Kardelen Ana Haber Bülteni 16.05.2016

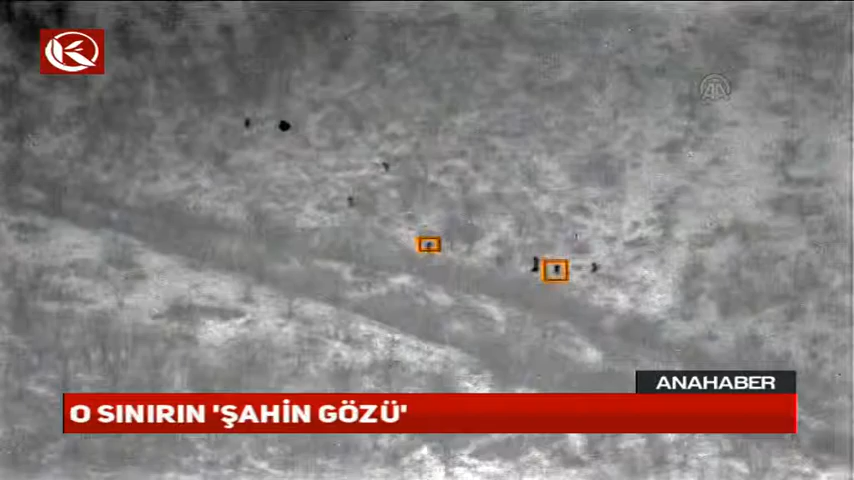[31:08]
Ülkeye sızmaya çalışan hainleri kolayca tespit ederek etkisiz hale getirme özelliğine sahip modüler üst bölgesinde ileri teknoloji olarak kullanılıyor.